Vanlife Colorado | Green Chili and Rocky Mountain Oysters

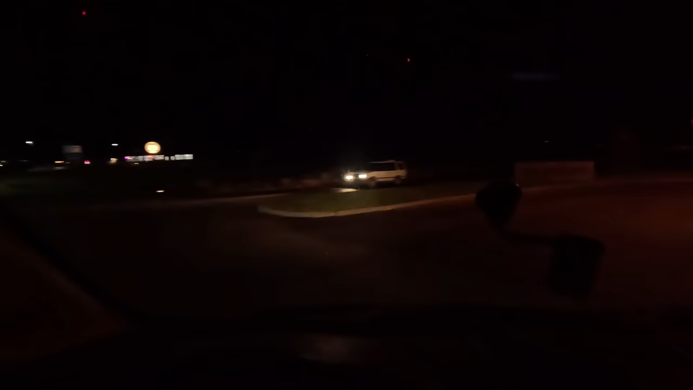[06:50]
there we go we've made it to our beautiful campsite for the night the churro
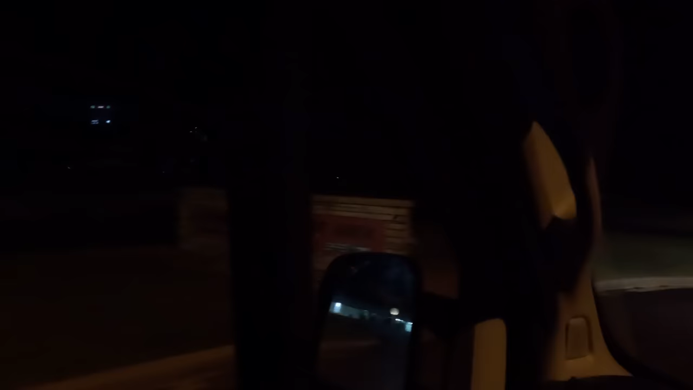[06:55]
verde rest area definitely looks a little bit creepy
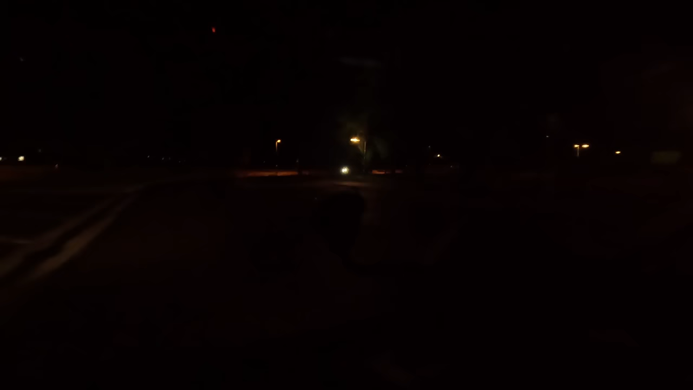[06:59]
she looks good enough for a little camp session I don't know how well you guys can see anything out here but